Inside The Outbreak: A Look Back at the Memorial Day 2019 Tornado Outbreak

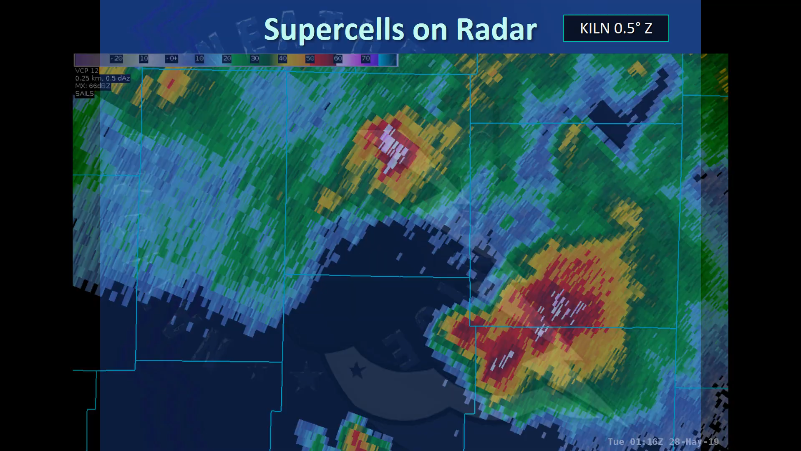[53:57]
I'm going to show you one more radar loop here and you can see this is the two main supercells, basically the one that moves through Dayton right here, but you can see the other one kind of sneak in from the north.